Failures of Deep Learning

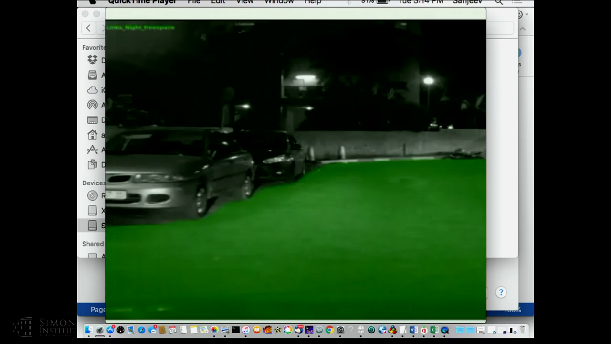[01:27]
This green carpet is detection of what we call the free space.
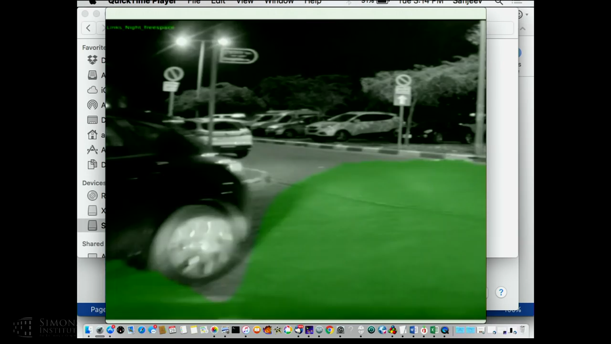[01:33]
This is where we can go. As you can see, there is, it's very difficult to understand the difference between the road and,
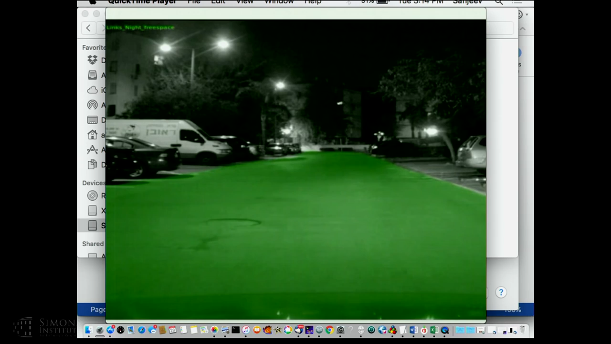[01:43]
say, what's going on here. OK.
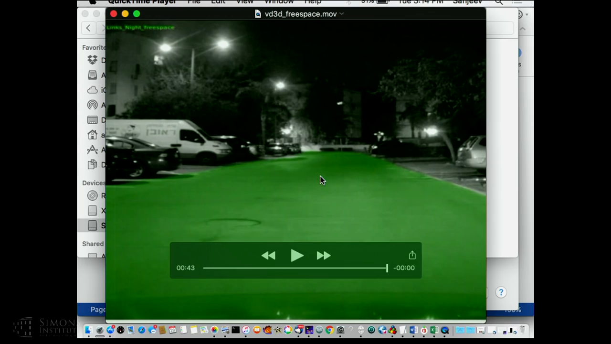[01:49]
But still, using deep learning, we can do this.